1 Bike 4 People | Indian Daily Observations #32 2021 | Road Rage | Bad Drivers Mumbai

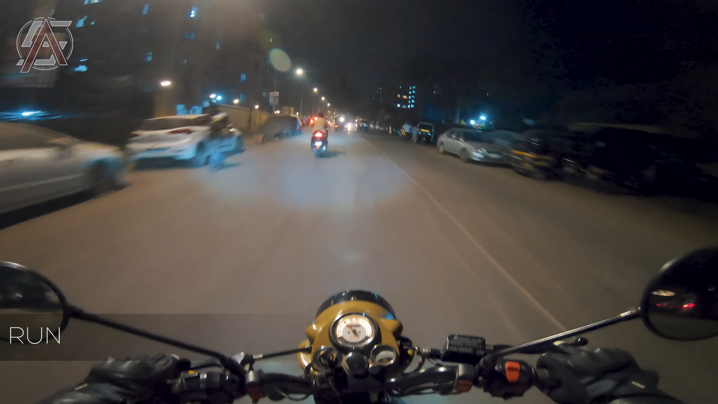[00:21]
Now is when I finally get some less traffic. Hopefully it stays the same throughout.
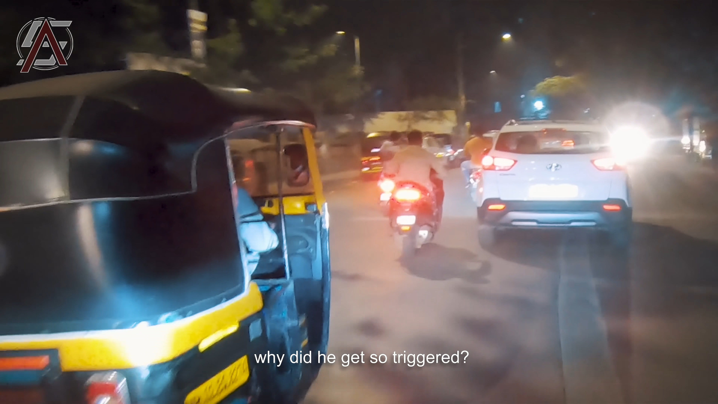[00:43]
Why did he get so triggered looking at me?
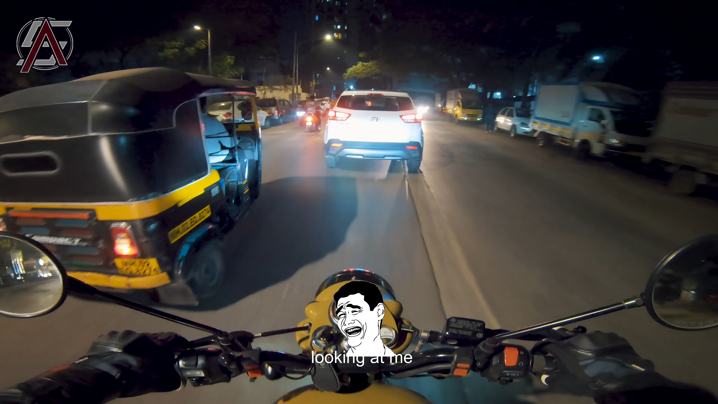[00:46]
He just ran away.
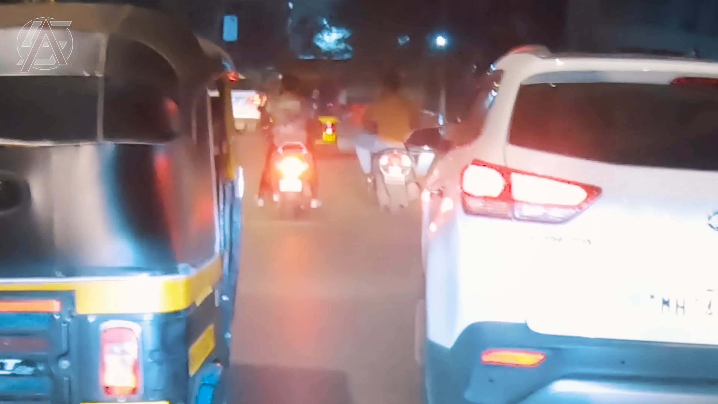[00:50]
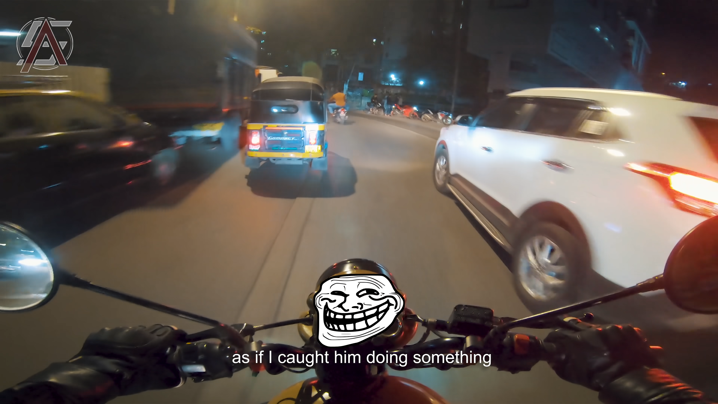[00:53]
As if I caught him doing something illegal and now he just wants to take off. He just wants to flee.
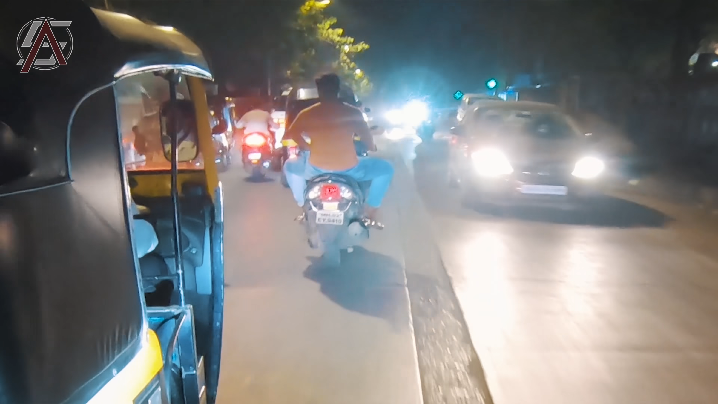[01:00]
What the hell, man? What's happening with you? How did I assume that there won't be traffic?